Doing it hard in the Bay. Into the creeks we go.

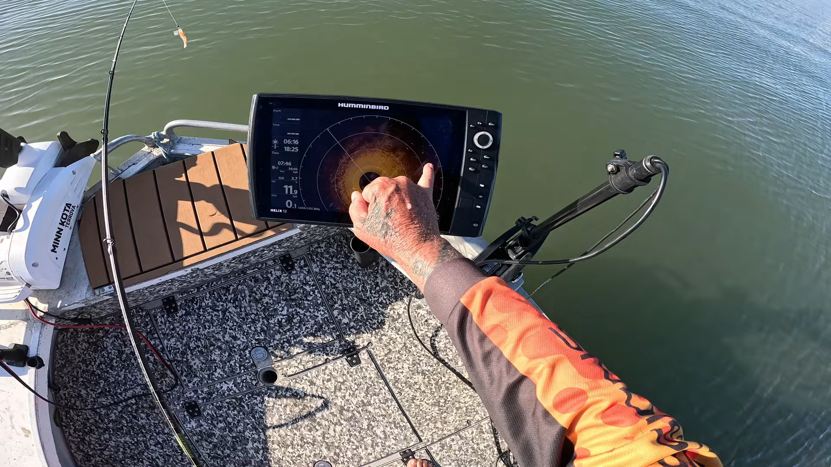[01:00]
We've got a couple of barras here in front of us. There's one up there. I'm running the sounder at 20 meters. Pardon me. Running it at 20 meters, so I've got a couple here, one, two, three, there's one up there, four. And obviously they'll change because they'll move around. Now there's one there. Those fellas are gone. And there's a couple over there, so they're transiting through, so. We'll have a crack.